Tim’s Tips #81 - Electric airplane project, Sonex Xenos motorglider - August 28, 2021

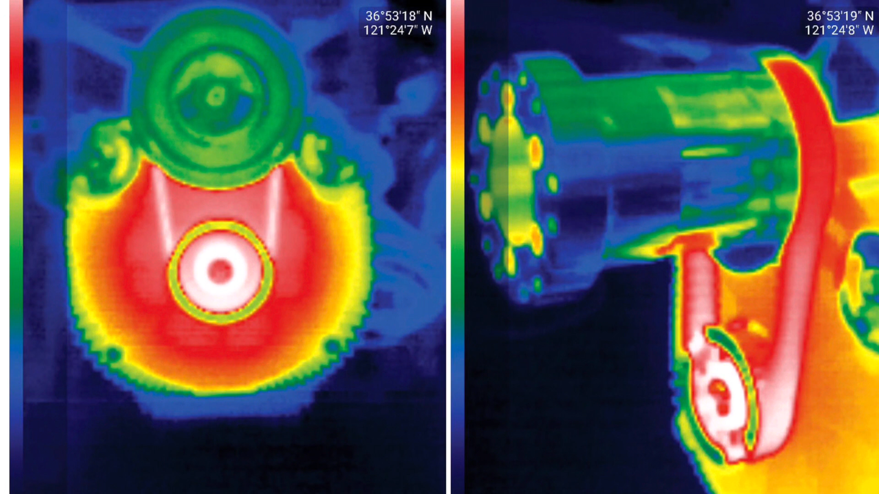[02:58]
It's been thermally studied, so Gabriel has taken pictures of this, and the only limiting real factor of this from the 70 horsepower is the thermal characteristics.
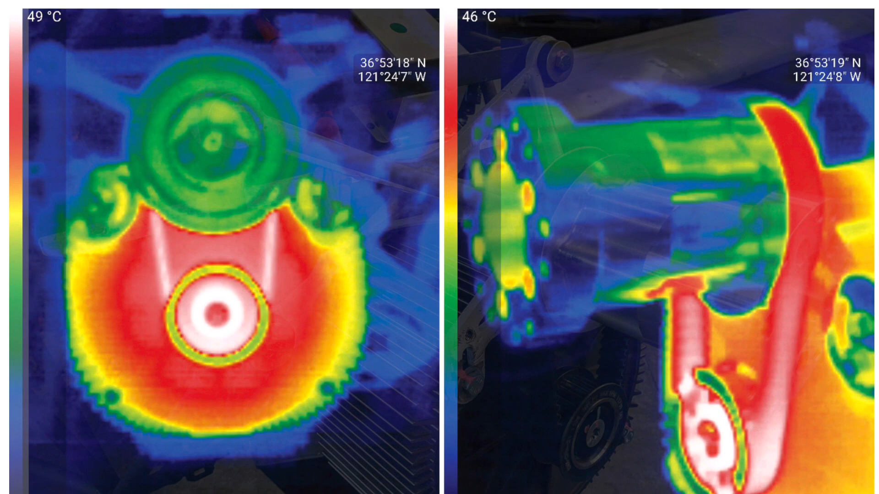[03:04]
So I'll be keeping an eye on that.